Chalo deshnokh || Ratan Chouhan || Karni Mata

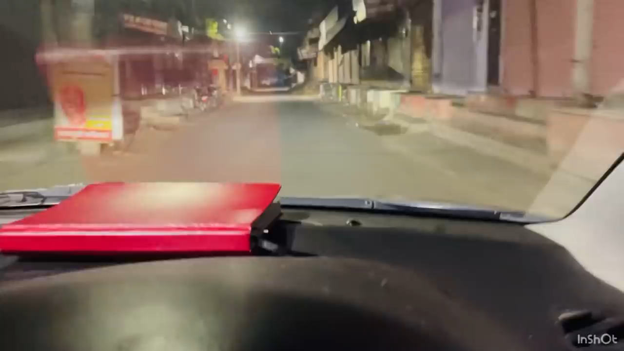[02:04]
अनीता मैम के घर पे, उन लोगों को फिर पिक करके फिर वहाँ से निकलेंगे अपन देशनोक के लिए। तो बने रहेगा मेरे साथ। और अभी भी यार मेरे को है ना थोड़ा से सुबह सुबह जैसे अंधेरा ही, यार अभी तो कोई उठा भी नहीं,